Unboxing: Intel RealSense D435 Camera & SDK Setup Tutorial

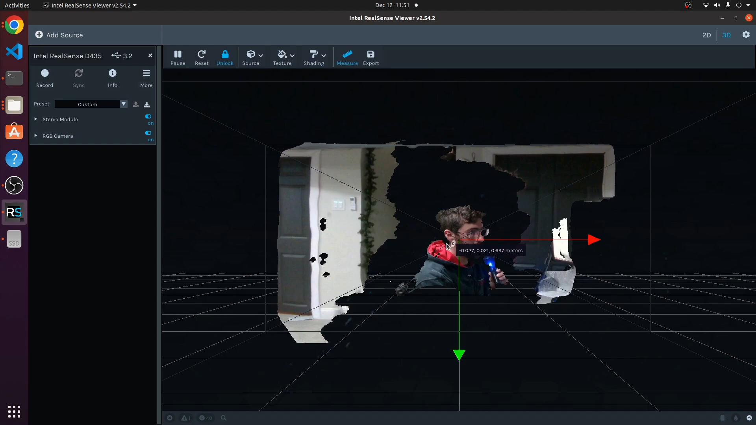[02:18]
You could always turn on the RGB camera as well. What's interesting is you can drag this around and you can
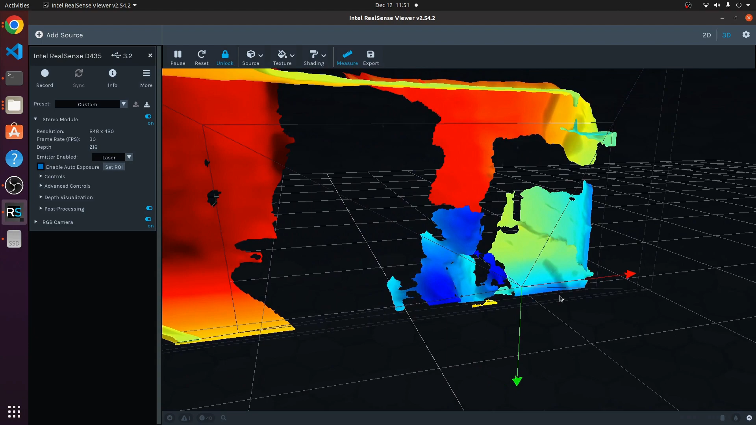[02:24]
really tell that it's getting a 3D view and it's casting a shadow based off of what objects are in front.
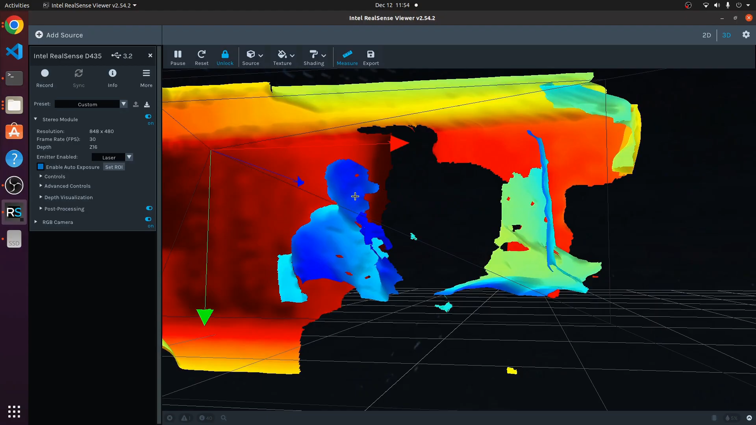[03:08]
This 3D camera doesn't just do 3D, it also gives you the 2D option as well.